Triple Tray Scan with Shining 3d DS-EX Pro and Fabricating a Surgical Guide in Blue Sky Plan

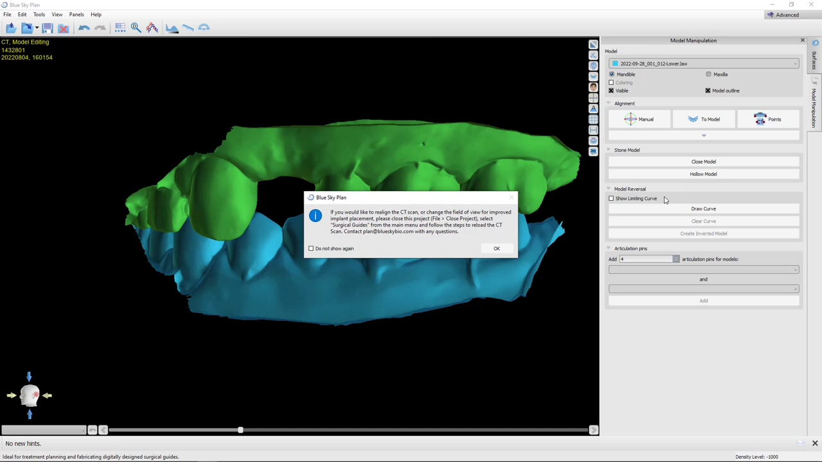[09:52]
Now I am working in advanced mode. Some of you, if you're newer to this, might want to work in normal mode,
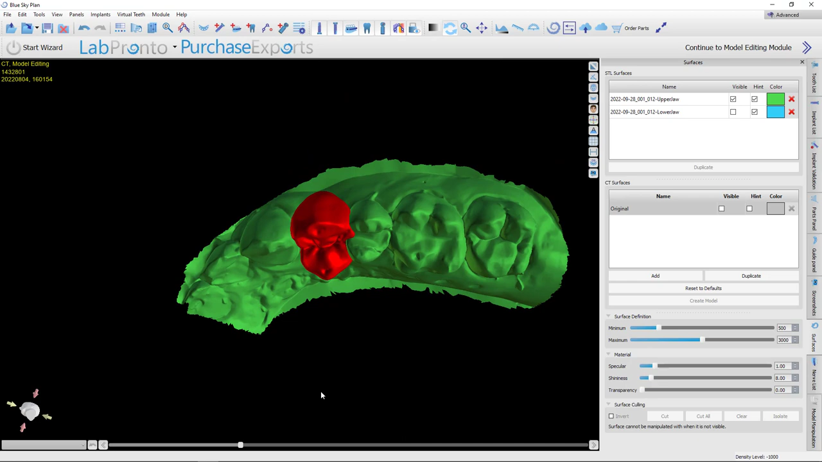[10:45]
That's obviously too big for this. So I'm going to scale it down buccal-lingually.
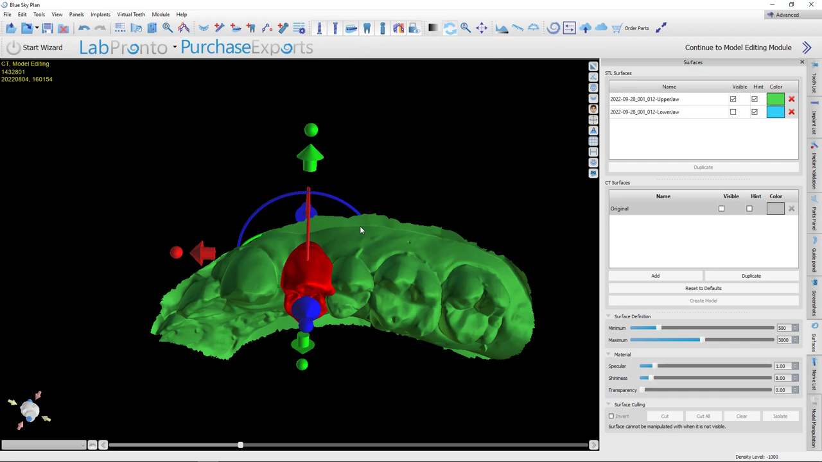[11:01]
And we're going to make it a little skinnier mesial distally, too. Now, sometimes people can get a little disoriented because your widget can be hidden under this model. One little trick you can do is just select that model and turn the transparency down just a hair.
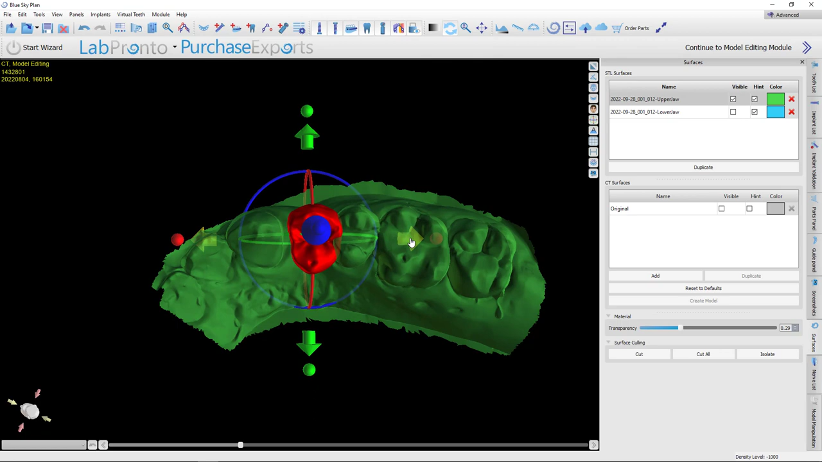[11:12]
I can still very much see that, but now my widget appears much more easily. OK.
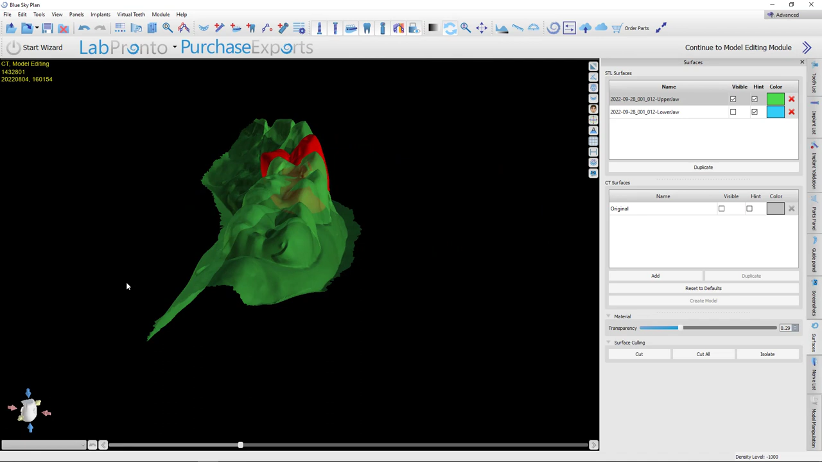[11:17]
And I'm going to try to look at this from various angles and try to somewhat match the adjacent teeth.
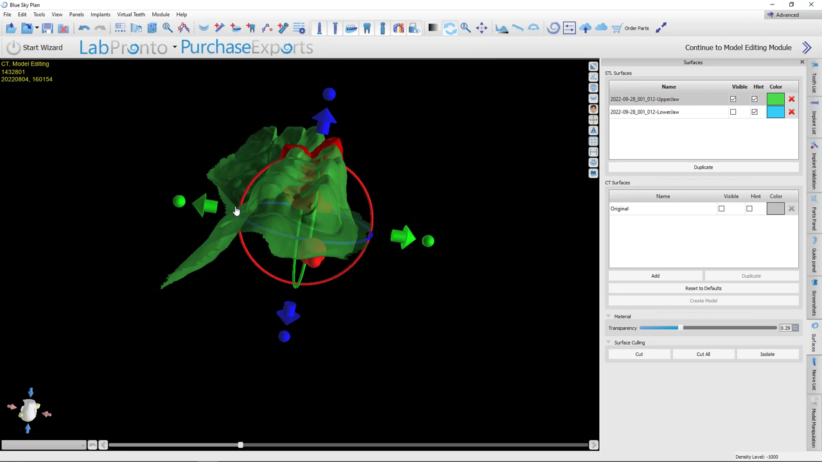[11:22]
OK. That looks pretty good.
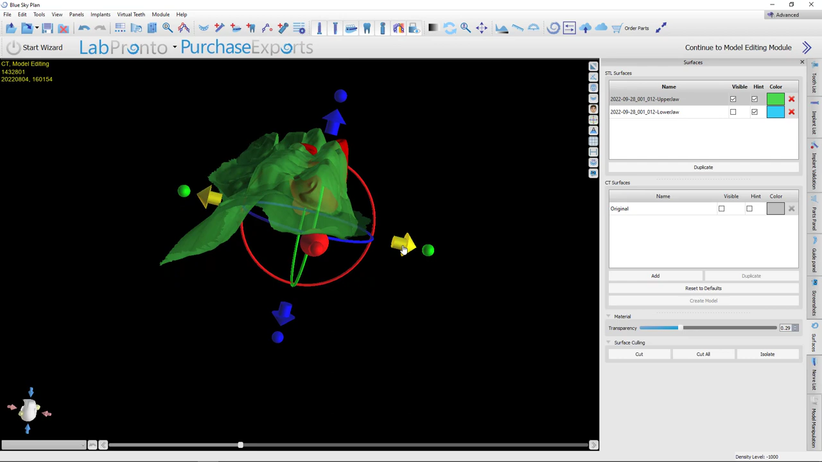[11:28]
And maybe bring it down so it's not quite so tall.
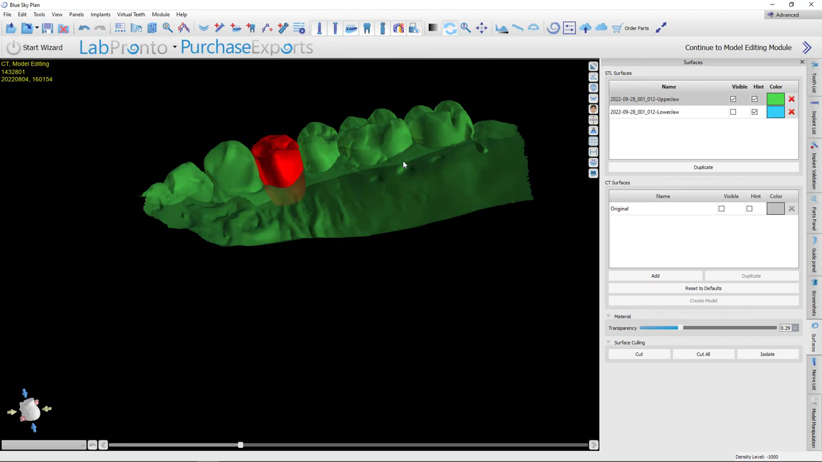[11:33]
So for my purposes, this is pretty darn good. If I look here, that's got decent occlusion.
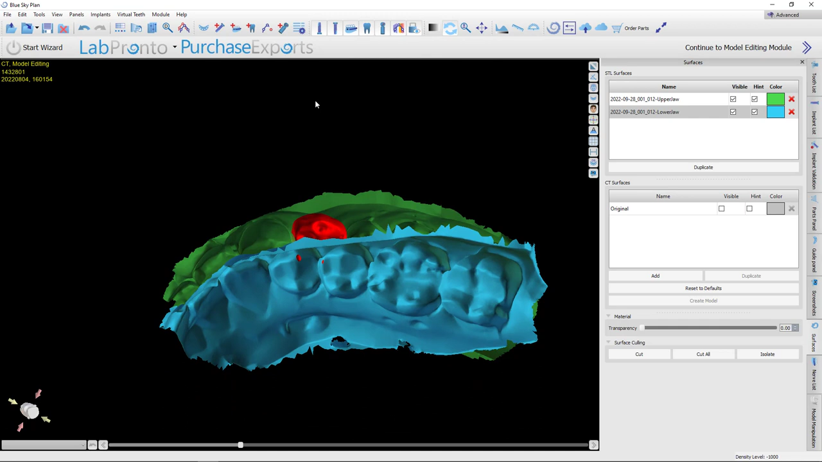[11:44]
I don't really care if it's an absolutely perfect occlusion for a single tooth implant.
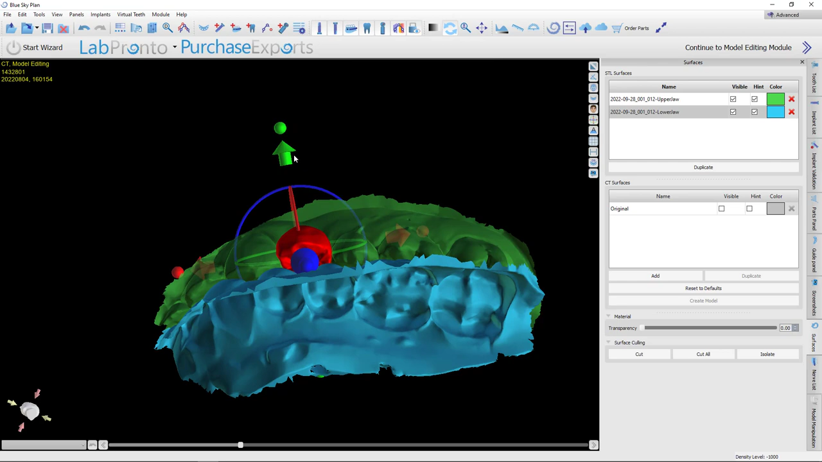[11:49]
Now, if this was for 789, you know, maybe I would, you know, be a little more particular on that.
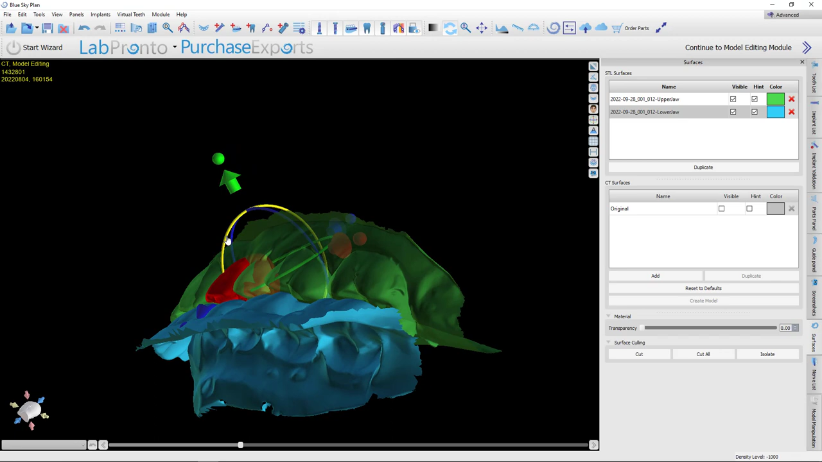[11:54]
But here, I'm not too worried about it. And then I could actually scoot it up until I just see that tooth starting to impinge.
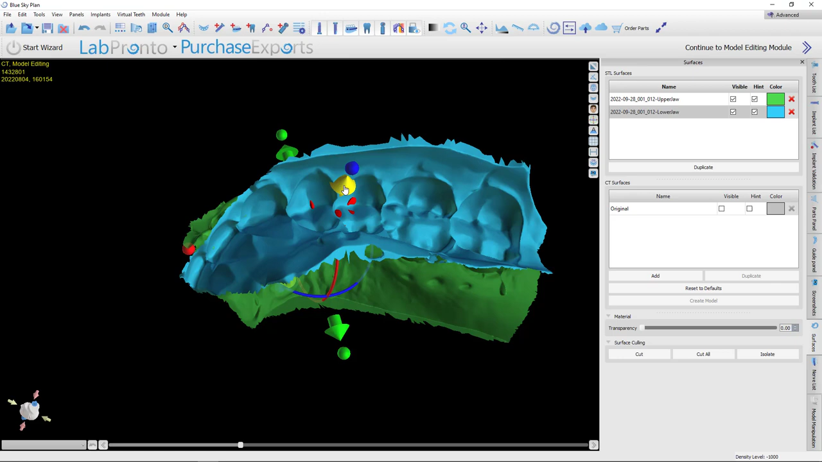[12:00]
That way I know it's roughly an occlusion. OK.
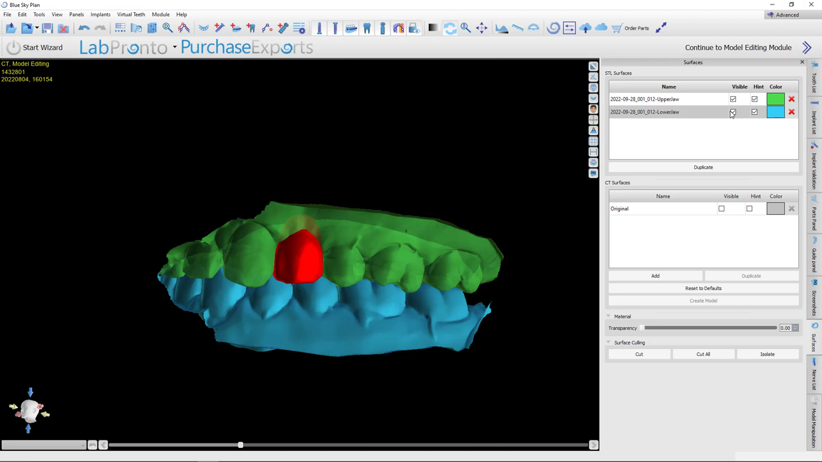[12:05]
So that is my wax up, let's say. Looks like it could use just a bit of a twist there.
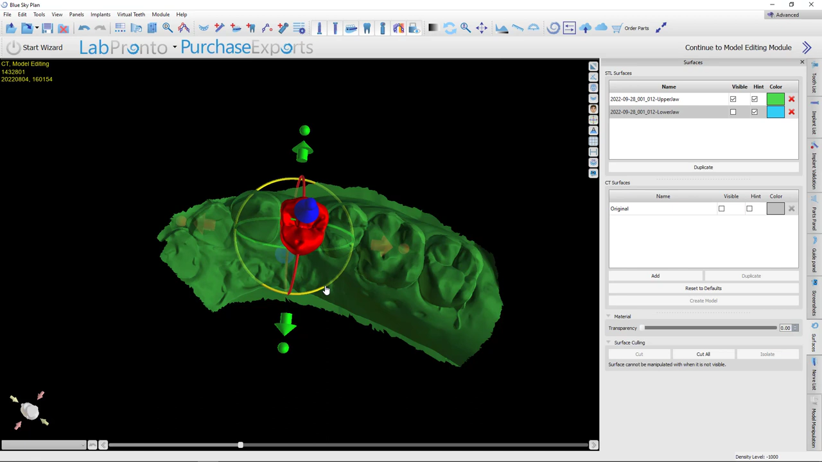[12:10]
Yeah. I like that a little bit better. And I've still got good occlusion.
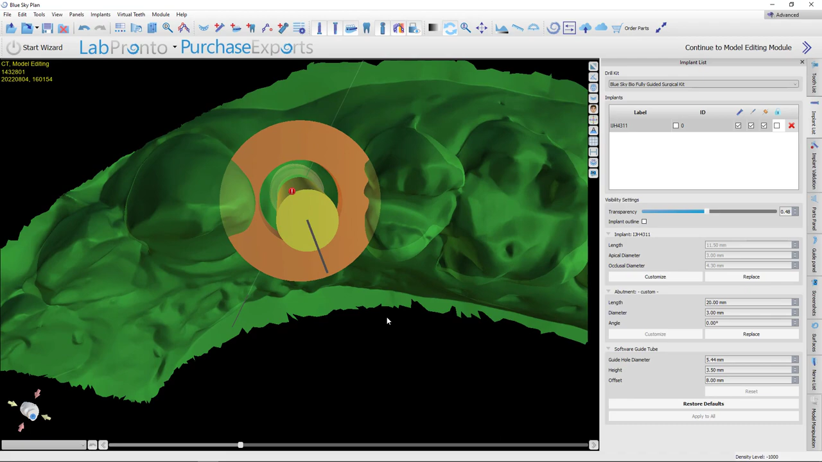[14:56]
And one thing that I always get questions about is, hey, my ring is impinging into these adjacent teeth.
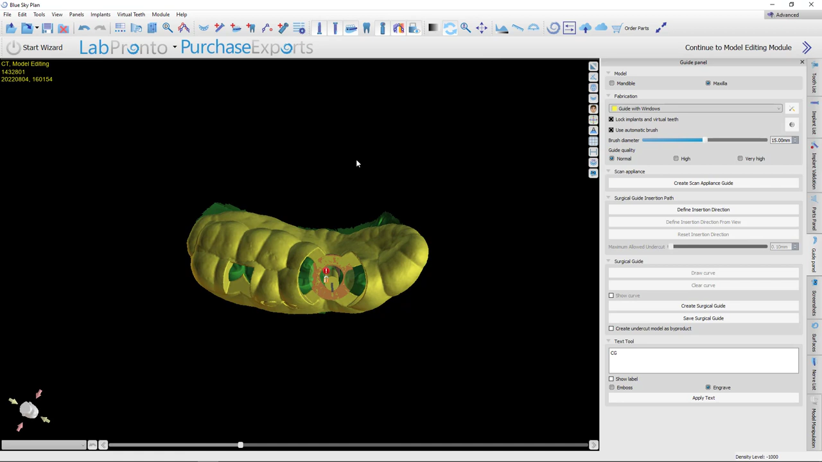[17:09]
Now, remember, that guide tube was impinging in this. But if I turn off my implants now, do you see how now it's, it's, it knows it can't impinge into that model.